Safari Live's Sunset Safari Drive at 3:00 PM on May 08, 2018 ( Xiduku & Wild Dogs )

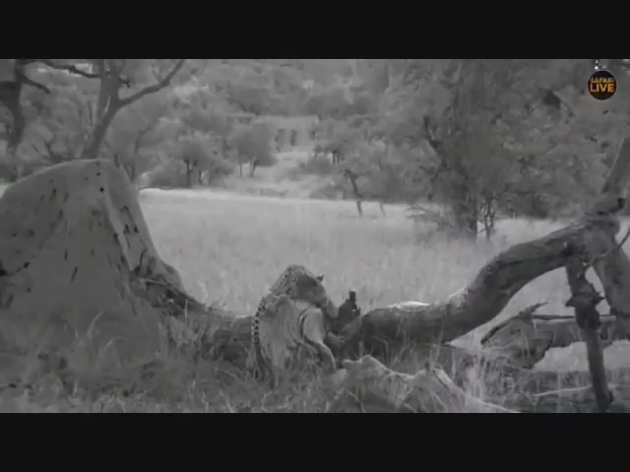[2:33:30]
Otherwise it definitely is going to be hyena that will finish it off. I'm sure there won't be anything by the morning. Those hooded vultures are still there, but they're not feeding on it at the moment.
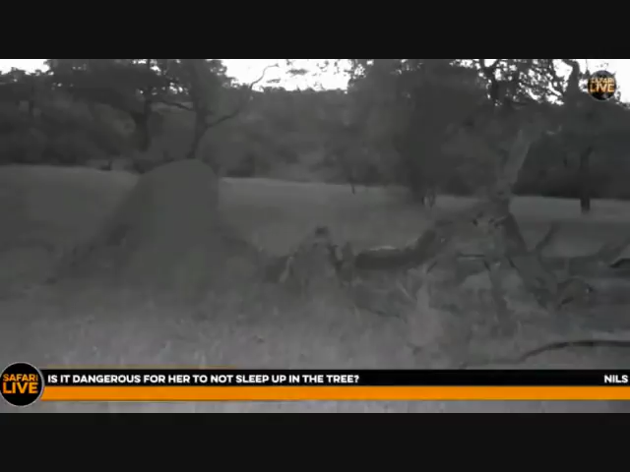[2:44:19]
she's even though she's asleep and she looks like she might be in deep slumber, if anything had to come sort of towards her there, she'll hear it very quickly.
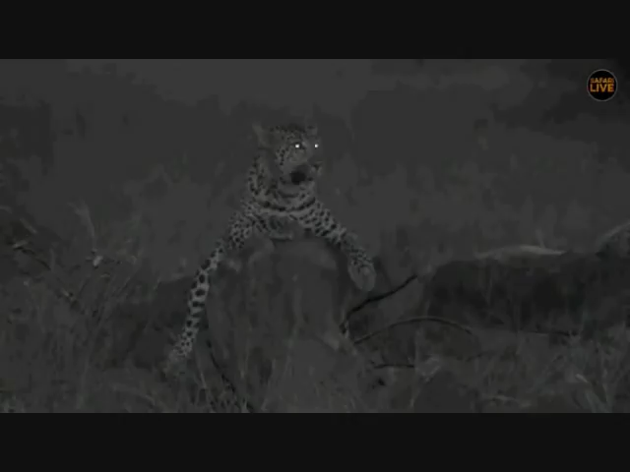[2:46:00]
And so we've got to just take it all in when we can. And especially with her being right here on quarantine, where it's lovely and open, and we can actually see her nice and clear. Very often she's just in the thickets. Oh, here we go. What's she going to do? Oh, lovely stretch. Now, Bergman girl, absolutely. Leopards do have particular characters.
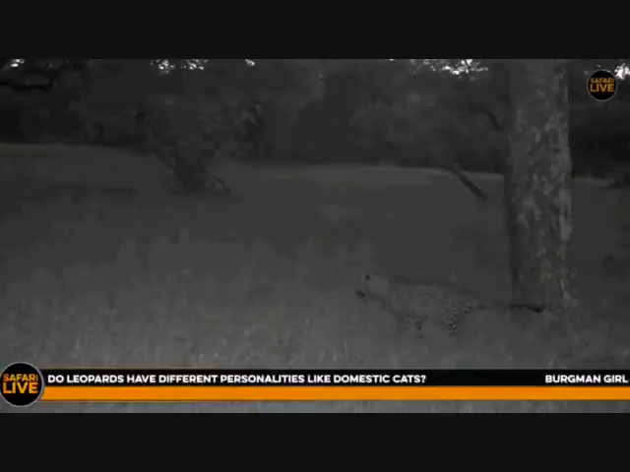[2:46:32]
Each individual is different to the next, as she's doing a little bit of daily duties. And so Xiduku has got a really erratic character, and that's what's quite intriguing about her. She never sleeps for long, she never lies down for long, she never walks for long, everything is just all over the place. And that's what I love, that's why I love being around her. I think now she's making her way towards the kill site, so we might get her.
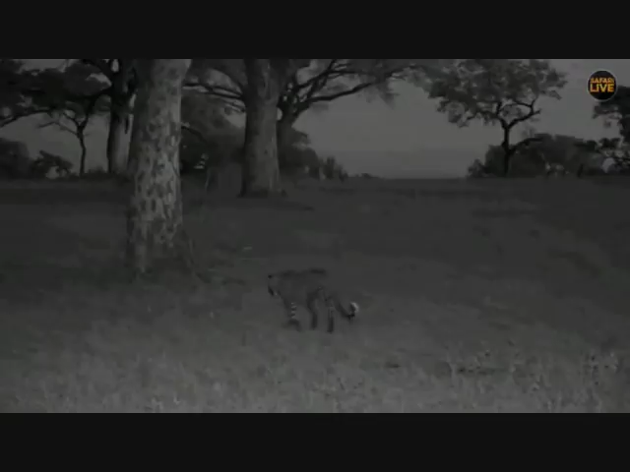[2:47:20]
But there's still all that neck that she could get into. So this is very good news for us for the last little bit of the show. She's marking everywhere as well.
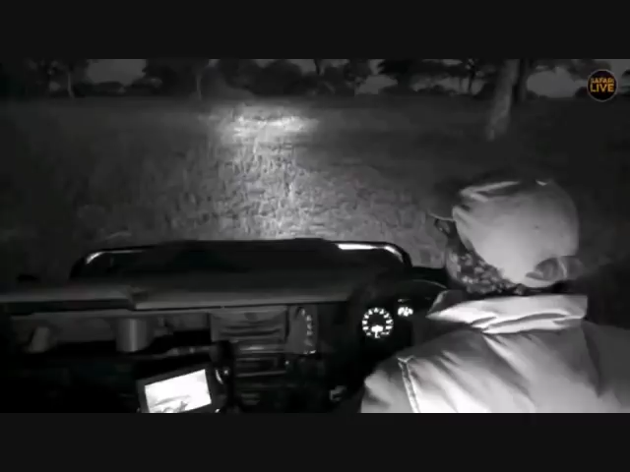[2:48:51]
I think she's going in for some meat. Okay, let's head you on back to Dave while I get closer to Xiduku. And let's just have a look here first. I just want to see. I think she's getting in next to the meat there. So let's just... She's just here. So I wonder if that's all right, Kirsten. If we just carry on, because she's right here at the meat. There, she's having a feed now.
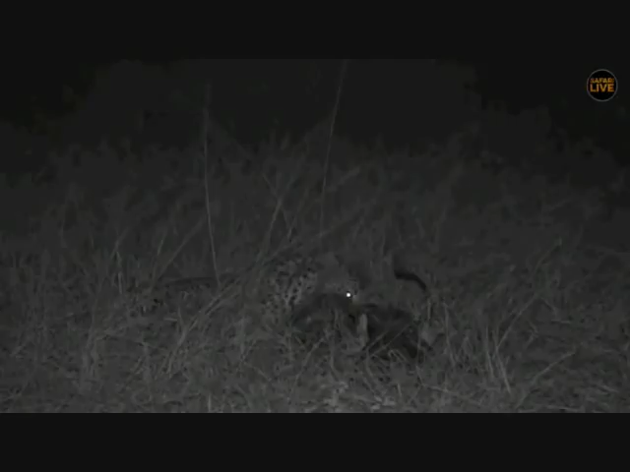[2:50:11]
Gonna start crunching a few bones, I'm sure. Beautiful sight, that. I know it's always a shame for the animal that's died, but it's just such a wonder that that protein and that meat can be transferred into the next,
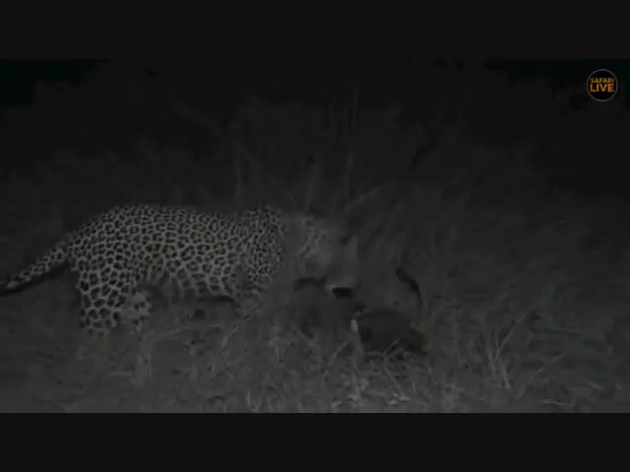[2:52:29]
and I'm sure that she would find the easiest animal to kill that is in the most abundance, and there's lots of warthogs down there. And so she might, you know, that might then become her new favorite, etc. But I think it's definitely more so the hunting technique and how to kill the animal rather than the actual taste for the meat that they're eating.